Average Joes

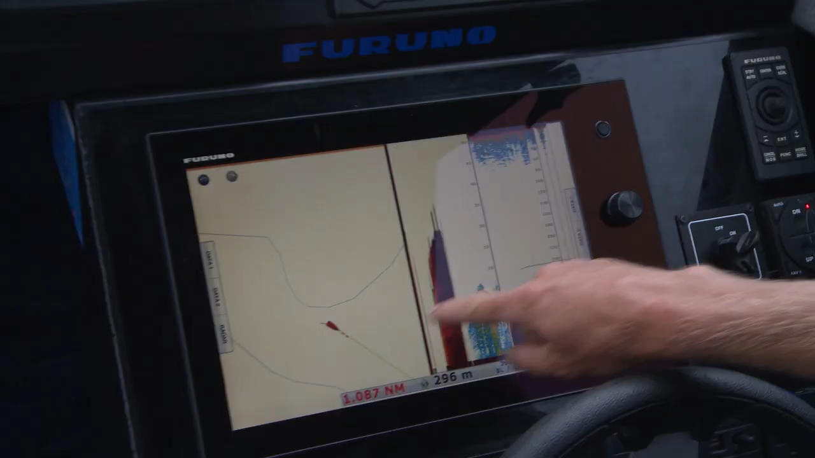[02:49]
See, we're just coming out of a bit of a gutter here. Sitting up on top is all of this fish here.
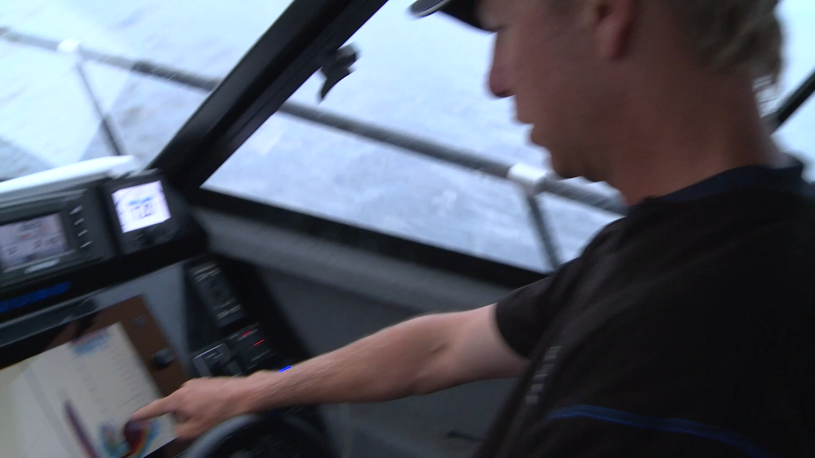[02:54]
Now that doesn't look like much on the screen, but that's 20 metres deep. Now that's not actually the blue nose that we're looking for. That's the stuff that they're feeding on it.
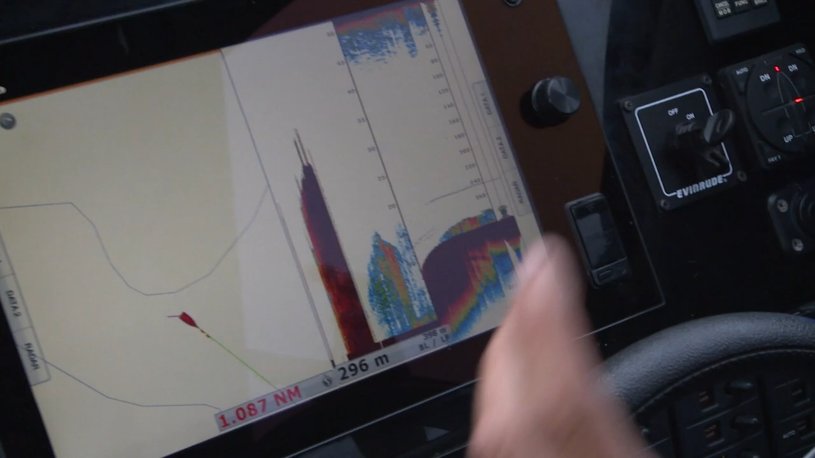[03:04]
On screen: depth 296 m
But there are a few sort of targets out around the edge of it, which I can see on my zoom side here.
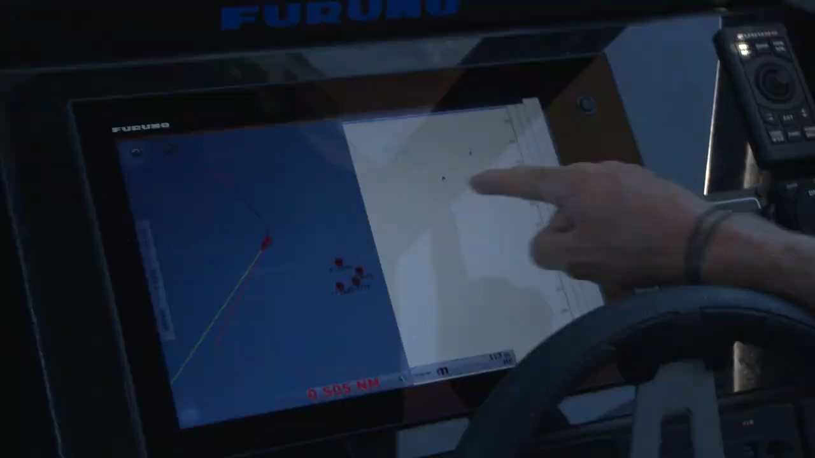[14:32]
Now these couple of marks that we've got here, they are yellowfin tuna. I'm convinced of it. Just big, thick arches like that.